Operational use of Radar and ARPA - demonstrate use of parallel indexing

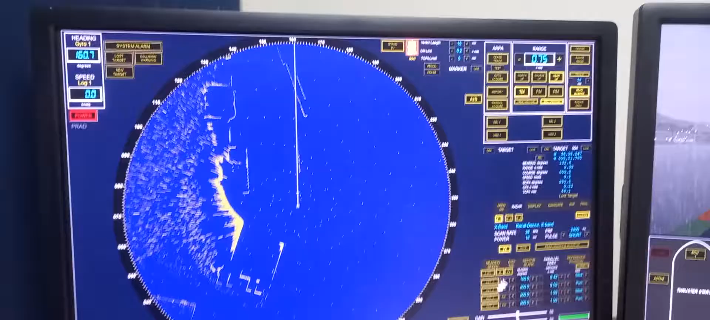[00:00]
Next is, we're going to demonstrate how to construct a parallel indexing line through the edge of a known hazard. So for example, we're going to monitor this island here. So in order to set the parallel indexing, it's located at the lower right corner.
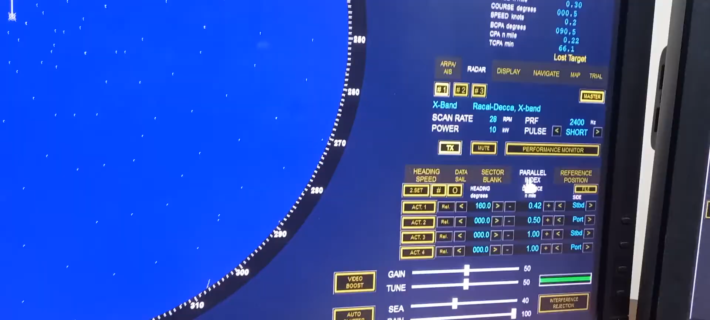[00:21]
So that is the parallel indexing. In order to activate, you need to press activate 1.
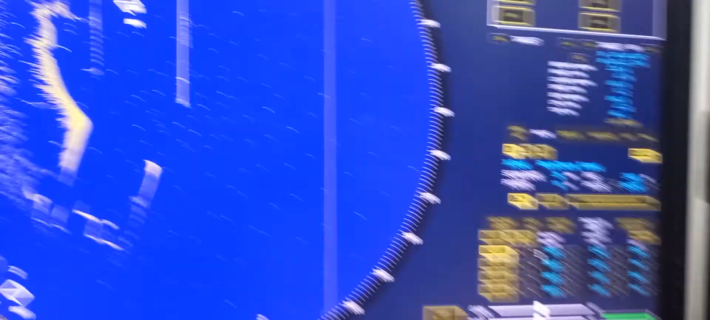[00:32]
If you want a parallel indexing appearing on the starboard side,
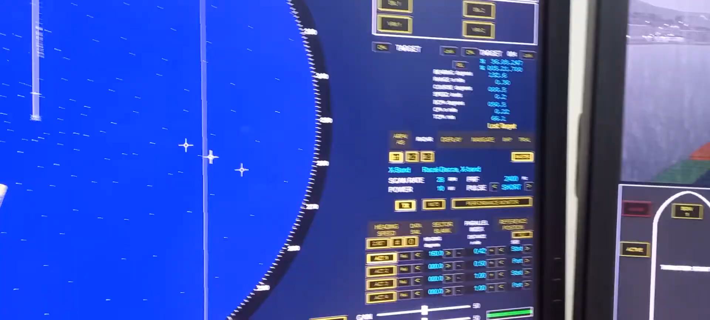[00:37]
you can press starboard side. There you go.
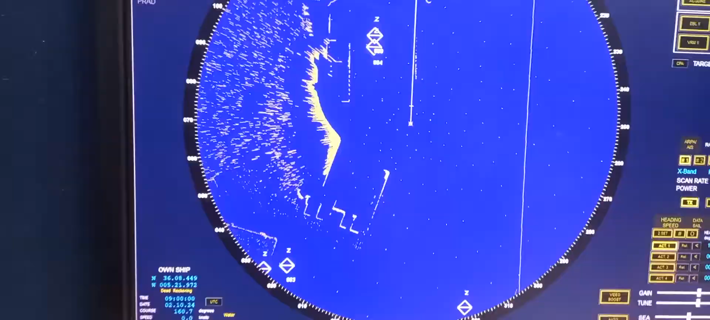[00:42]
Or in the port side. There you go. So if you want to adjust the parallel indexing tangent to the island in order for you to monitor if you are going near to the island,
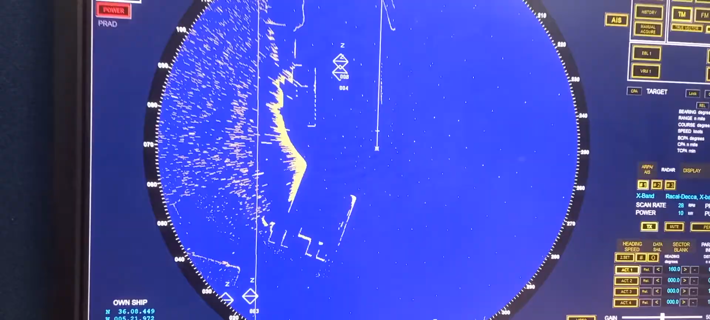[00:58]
you need to adjust the distance.
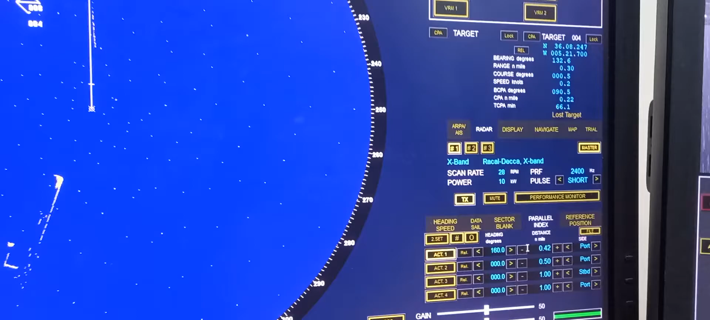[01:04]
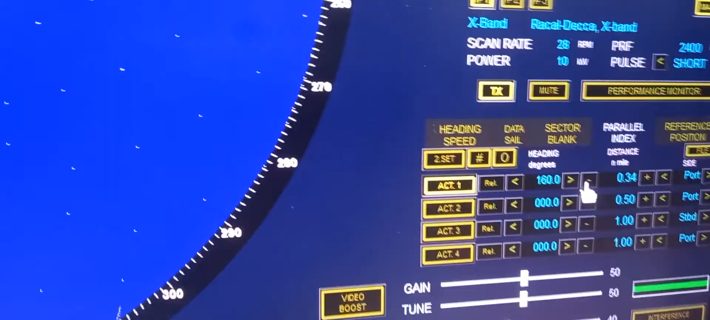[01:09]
Then wait until the parallel indexing tangent
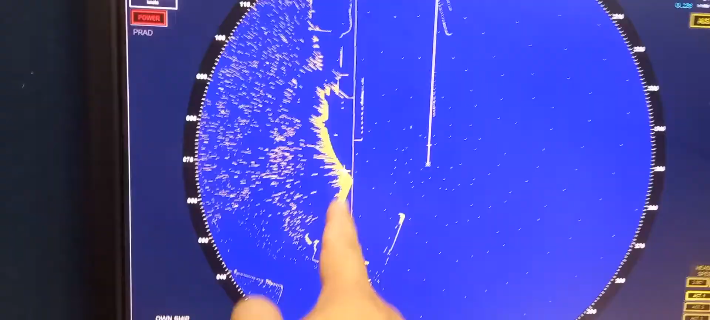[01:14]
to the island in order for you to monitor if you are going near the island.
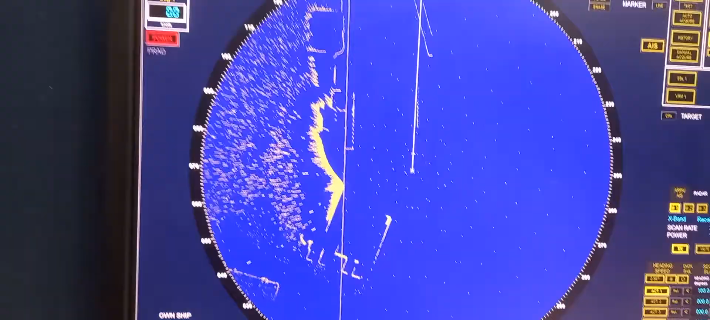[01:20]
And in order for you to adjust the heading, as of now, it is 160 and our heading,
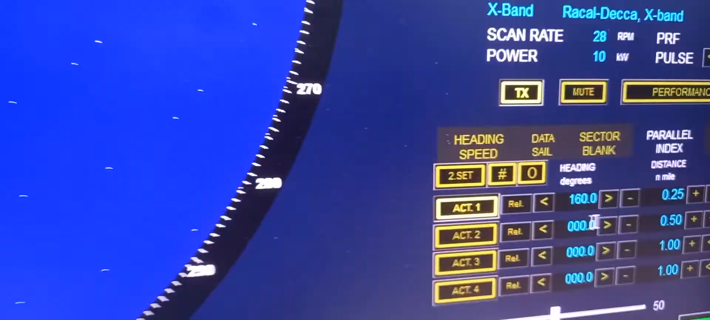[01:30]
our ship's heading is 160. If you want to adjust it, you can adjust it here.
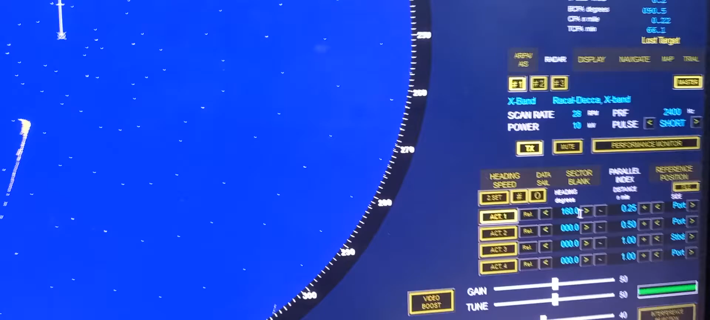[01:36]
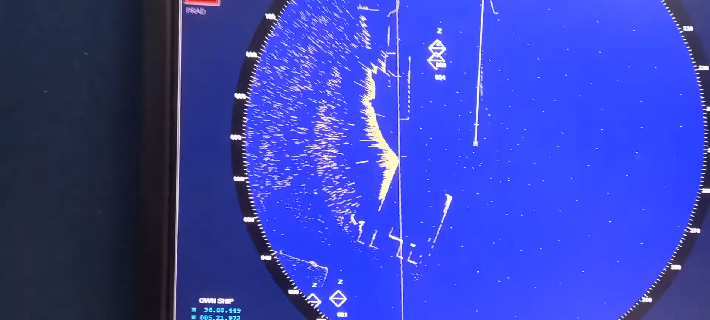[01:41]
So it will turn the parallel indexing into your prepared heading.